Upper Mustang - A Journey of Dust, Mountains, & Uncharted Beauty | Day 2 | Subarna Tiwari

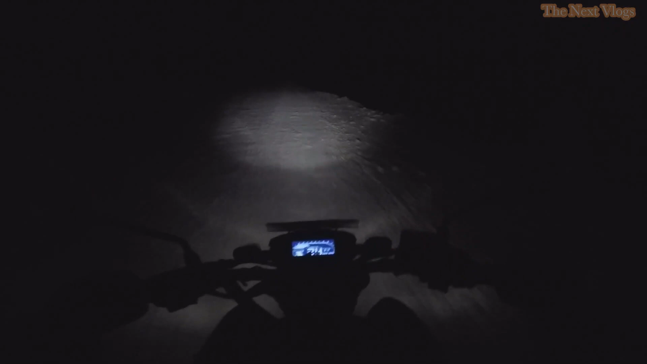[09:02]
झर्ना गाइज हामी चाहिँ देखेर रूप चाहिँ झर्ना झर्नामा है बाटो चाहिँ एक्सट्रिम छ यार एक्सट्रिम नै छ लास्ट एक्सट्रिम छ बाटो पक पक पनि आउँछ